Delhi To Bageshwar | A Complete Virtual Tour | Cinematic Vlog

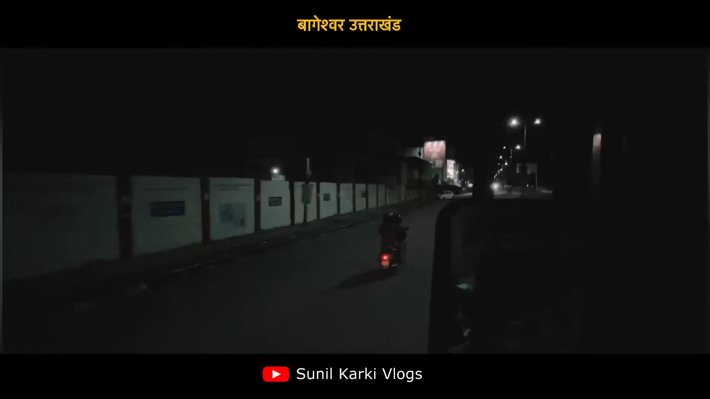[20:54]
पहाड़ों में ट्रेन नहीं चलती है इसलिए आपको हल्दवानी या काड़ गुदाम रेल्वे स्टेशन आना होगा लास्ट स्टेशन काड़ गुदाम है रेल्वे का उसके आगे
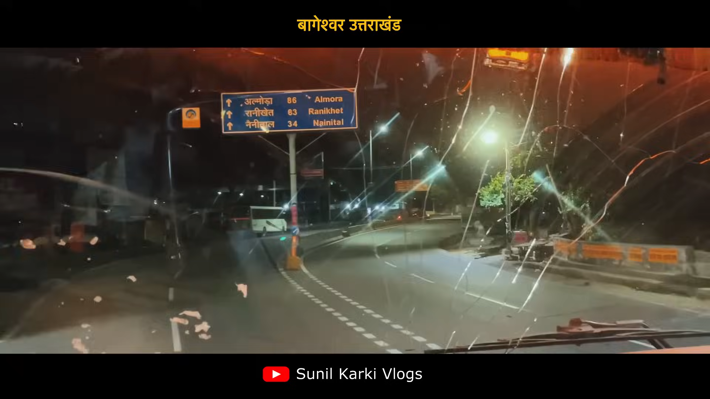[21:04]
पहाड़िया स्टार्ट हो जाती है फिर हम पहुंचे फ्योल बरवाने
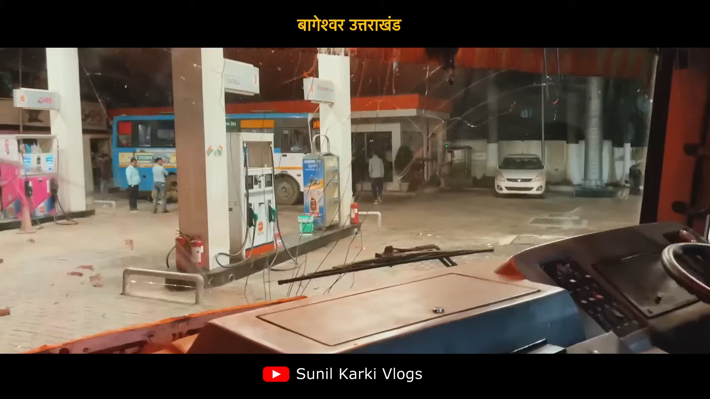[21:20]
अभी ताइम हो रहा है बारा बच के चवालिस मिनट और यहां पर साधी बसे आई हुए यहां पर डीजल
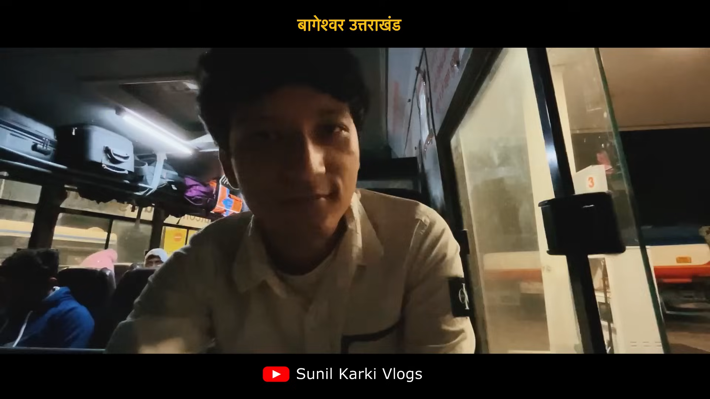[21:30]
रिफिल हो रहा है इसके बाद फिर आगे के तरफ बढ़ेंगी हुए और मौसम तो रंग बदल दा है पता है बागेशवर पहुंचते
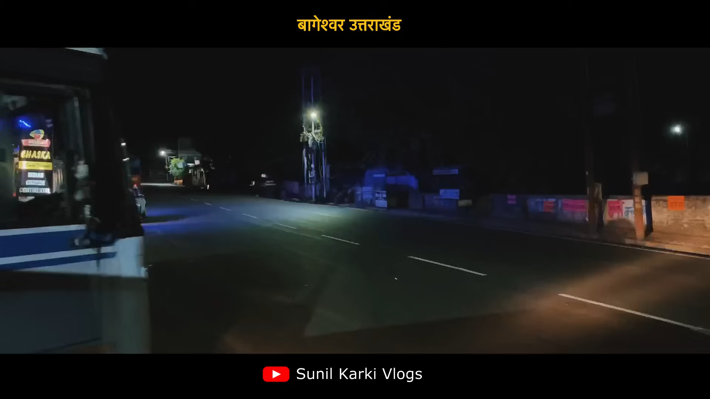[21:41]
फ्योल बरवा के आगे के तरफ निकल पड़ी वही 90 के पुराने गानों के साथ में चलिए आप यहां से ठंडी ठंडी हवा का मजा लेते हुए पहुंचते है बागेशवर